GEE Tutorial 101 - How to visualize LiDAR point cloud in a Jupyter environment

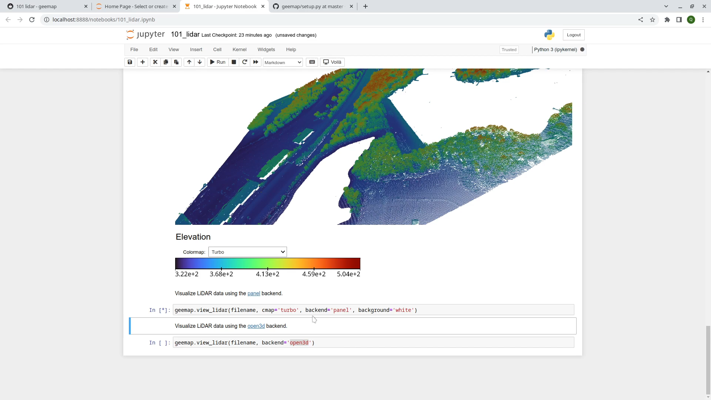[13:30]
this one and once you see this one we can change to see the last last one
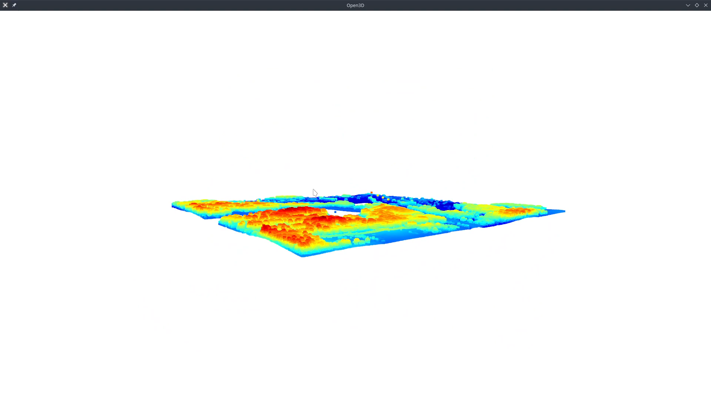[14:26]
window uh it's outside the zupyton notebook so it's pop up something like this and then you can zoom in you can zoom out you can rotate so this one give you a little bit more uh space and you clearly can see the color you can change the color but the downside is that i don't know
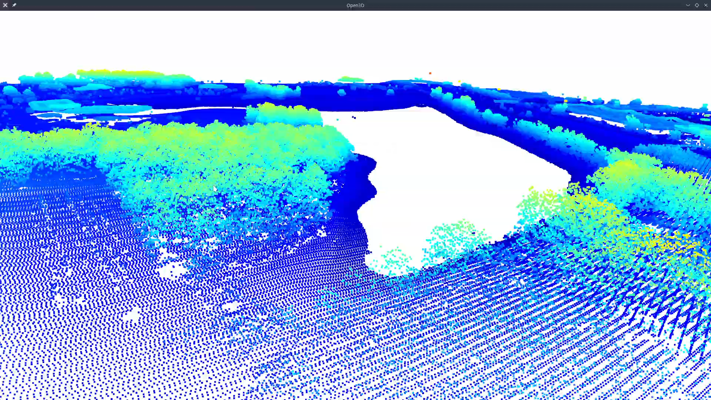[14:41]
i'm not sure how to change the color yet but at least you can visualize that something like this so you can
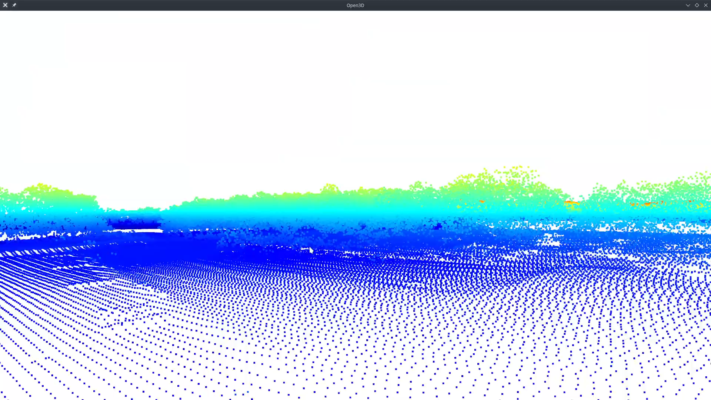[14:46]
visualize any lighter point cloud uh using this one right and so red color represent high elevation blue color represent uh low elevation so you can zoom you can zoom out the downside state it does not have
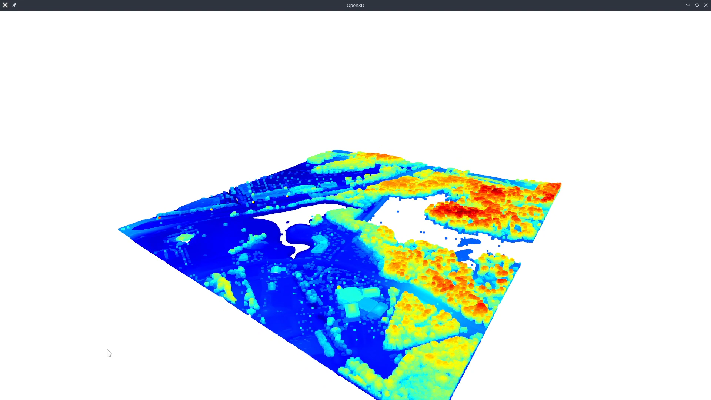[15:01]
a color uh color bar uh in here so you don't really see the absolute elevation of the point cloud but
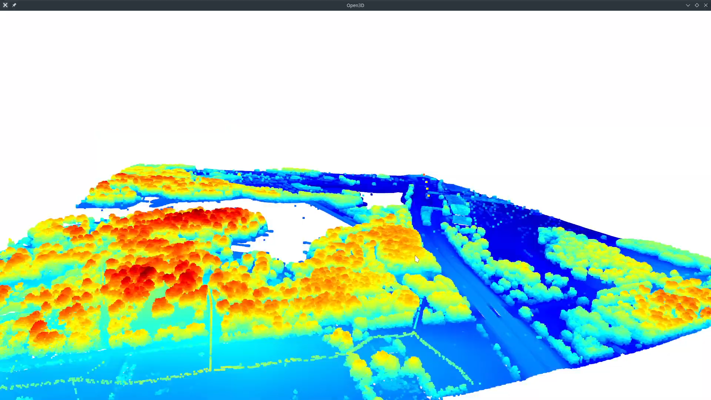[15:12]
it looks pretty nice right so if you zoom in you see many more points